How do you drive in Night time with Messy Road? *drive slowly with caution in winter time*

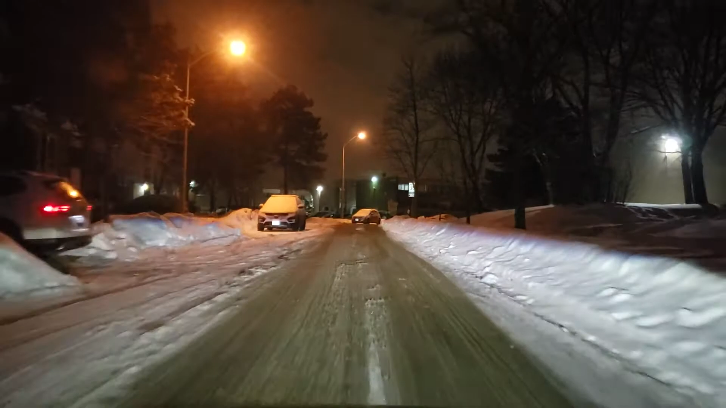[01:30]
I just need to drive with caution.
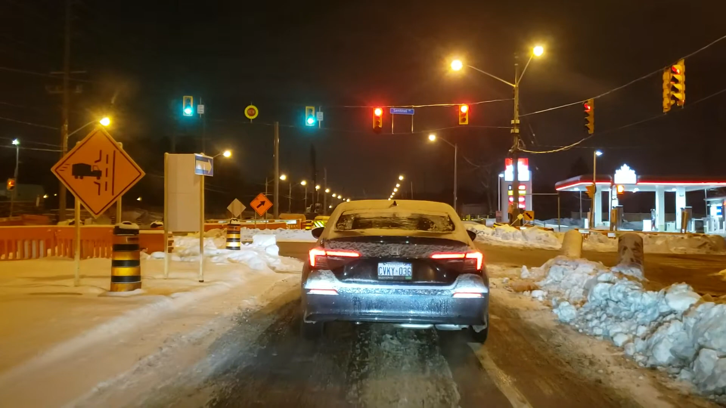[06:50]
because they are also like us to me, and also their family. So that's what I like this. Yeah, see? So it's very hard when you are driving fast. I don't know why there's a police here, but we need to stop. Oh, I think the road is closed.
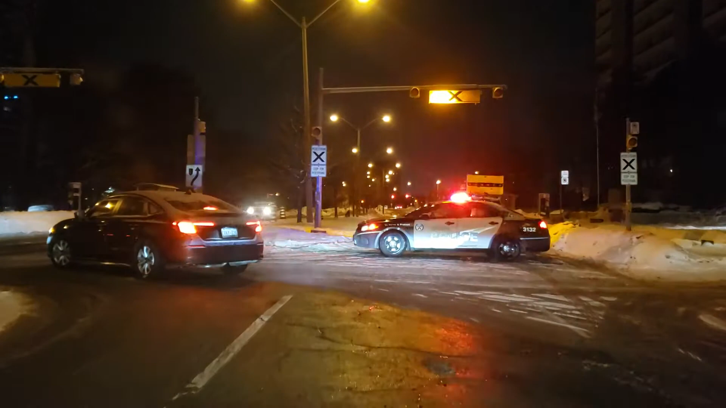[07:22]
Oh boy. So I need to turn around. Sorry, guys. Because the road is closed, so I have to go all the way here to the next street. It's happened sometimes. So while you are in the road, you never know what happened.
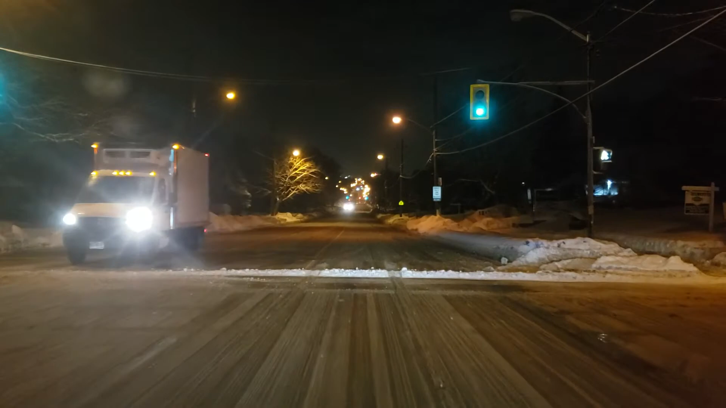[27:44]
Pretty wide and clean. The snow is just on the side of the road. So those people who's walking, it's only only one side they can use for a walk.